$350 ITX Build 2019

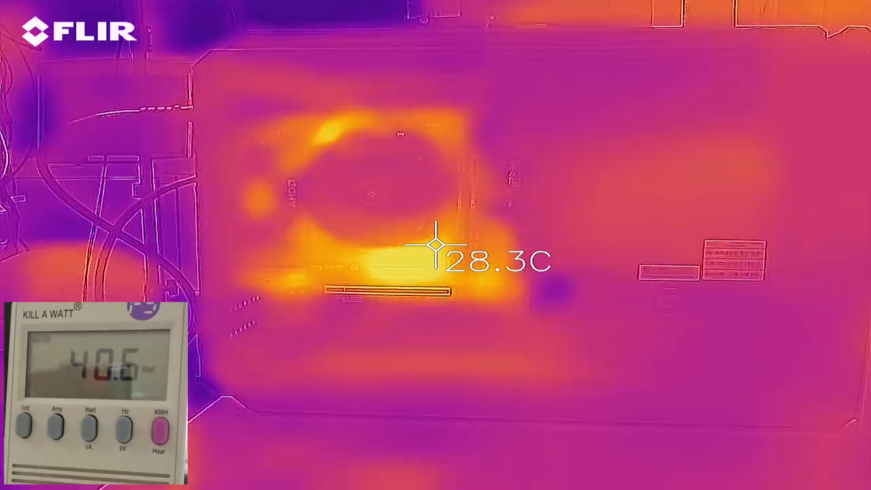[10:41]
On screen: spot 28.3°C
Just enough to bring the temperatures up to see how the computer looks like at the end. And I'm also going to be using a hardware monitor just to see the CPU temps. So, for this test, I'm actually going to be running window mode. That way, I could still capture the temperatures using the hardware monitor. And we're going to see a quick time lapse of before and after.
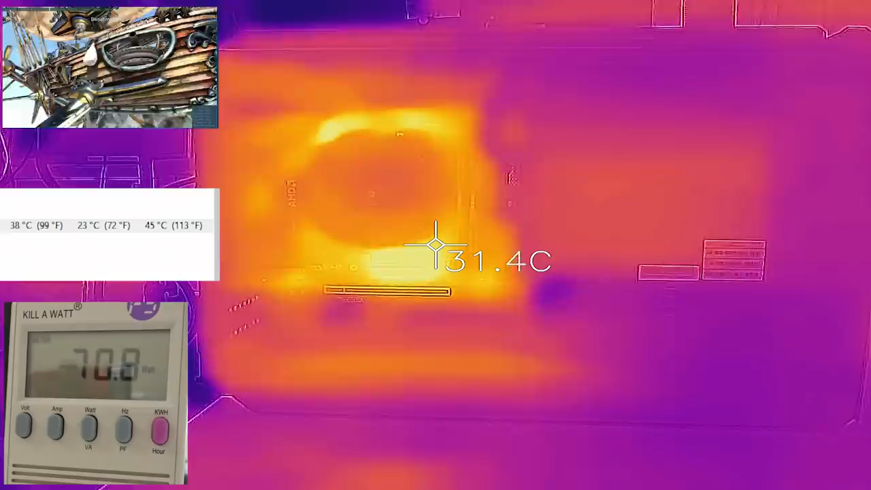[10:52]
On screen: spot 31.4°C
All right, so there we have it. The benchmark is finished. I think the highest I've seen peaking was
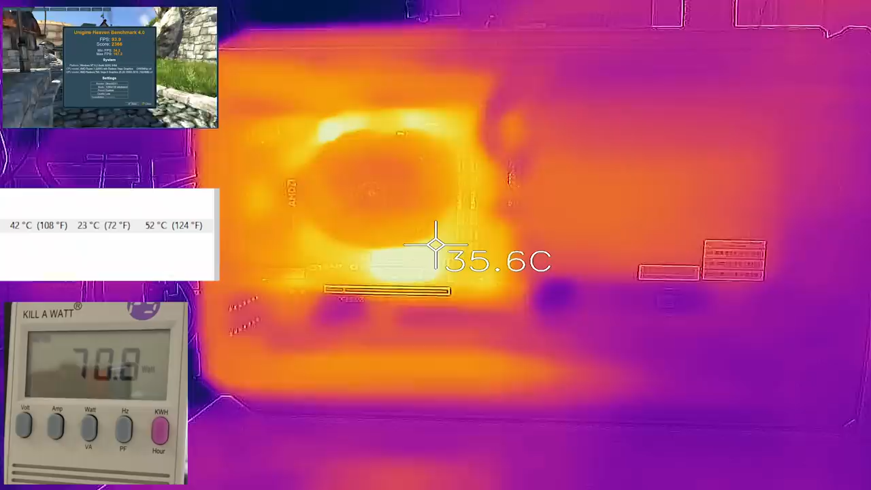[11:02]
On screen: spot 35.6°C
75 watts and the max temperature was 52. As far as the heat map goes, this is very interesting. You can see the bottom is actually heating up on the case along with the sides and the top.
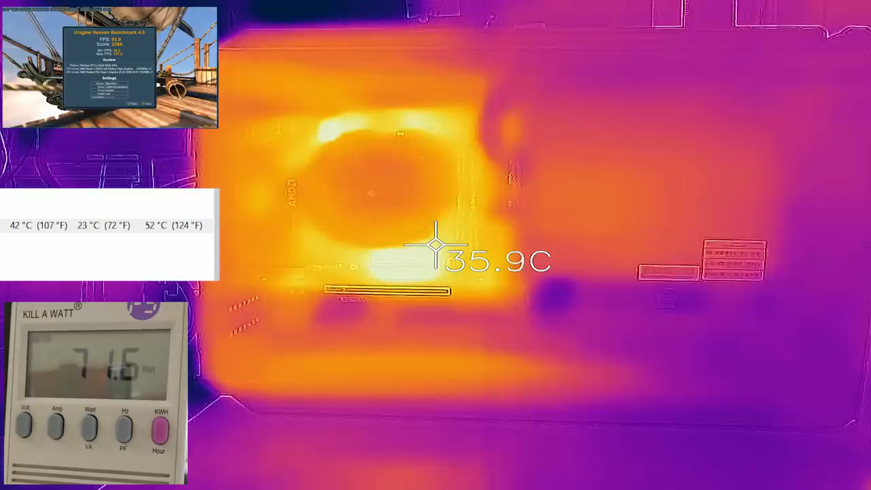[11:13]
On screen: spot 35.9°C
You know, with the blower style that you have like this where it's blowing downward and all the heat is spreading around, that's what's going to happen.
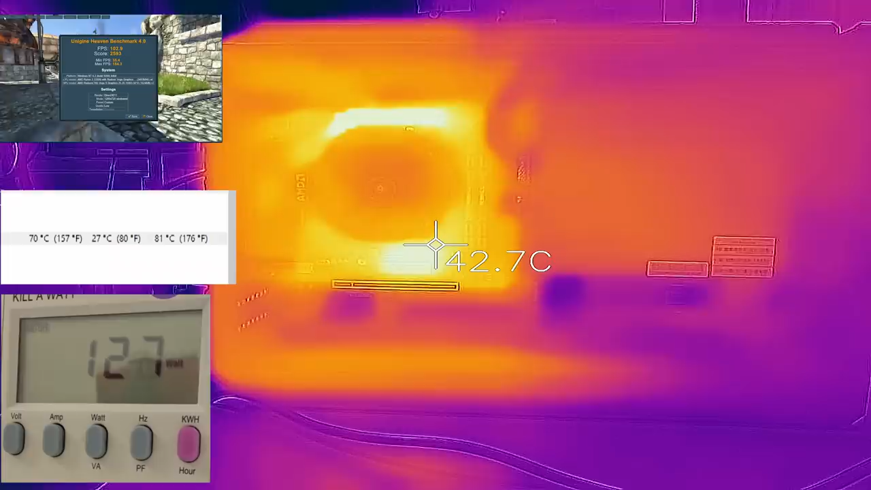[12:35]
On screen: spot 42.7°C
from the wattage from the wall, we were doing about 75 peak and I saw this peak at 135 at one point.
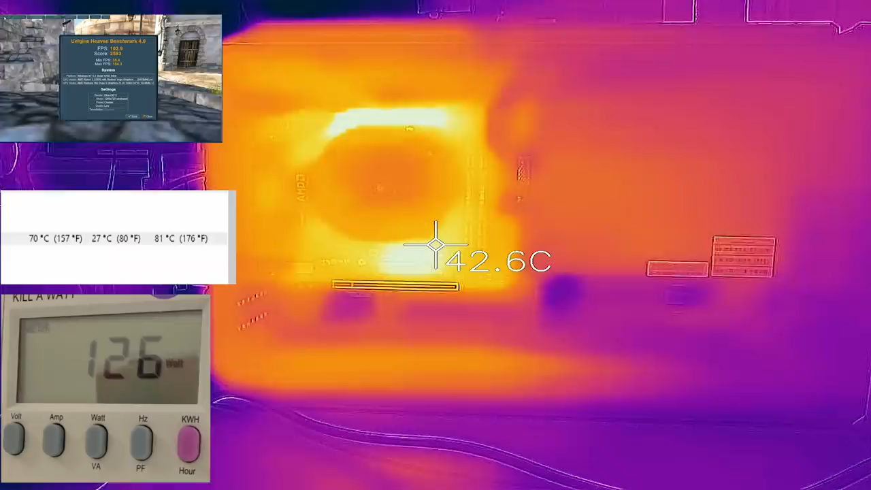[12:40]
On screen: spot 42.6°C
Right now, it's averaging just running the GPU benchmark program is at 126, 125.
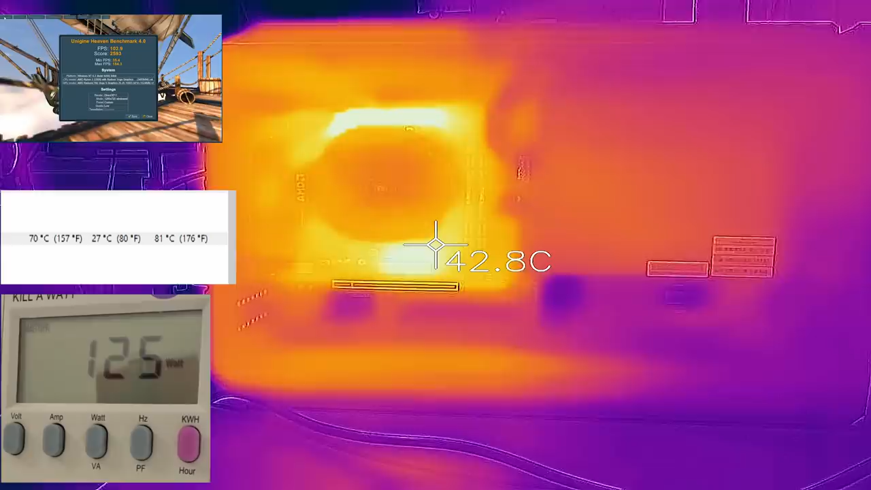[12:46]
On screen: spot 42.8°C
Also, the heat map, you could actually see that it's starting to spew out.
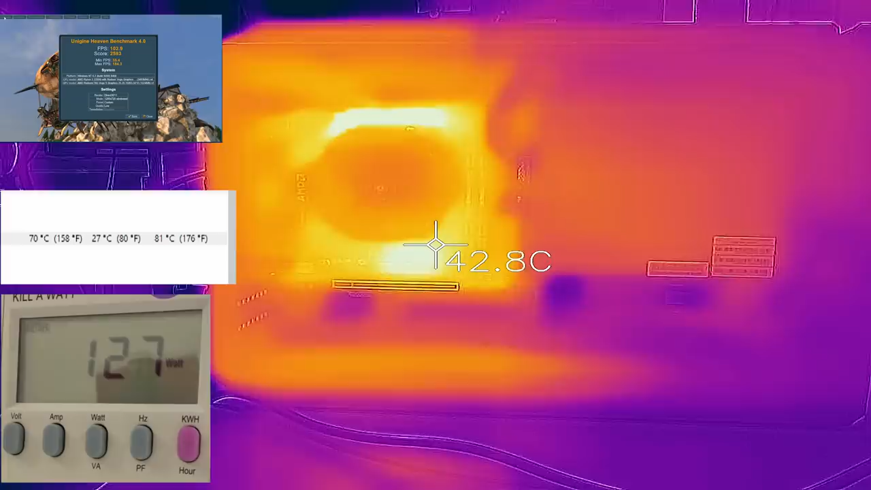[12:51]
On screen: spot 42.8°C
The heat is spewing out onto the table itself. And the temperature of the CPU last week when we saw it was peak was at 52 degrees Celsius and this time it peaked at 81.
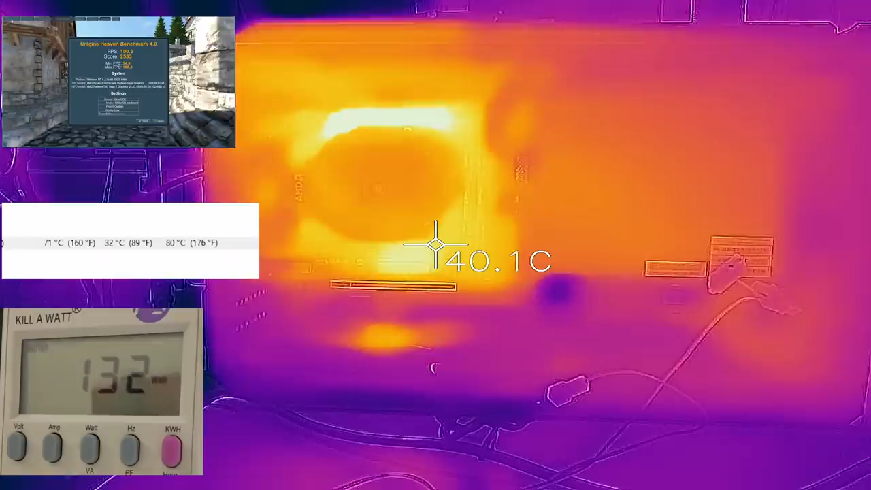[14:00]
On screen: spot 40.1°C
Overall, the temperature was lowered by one degree Celsius for the CPU temps.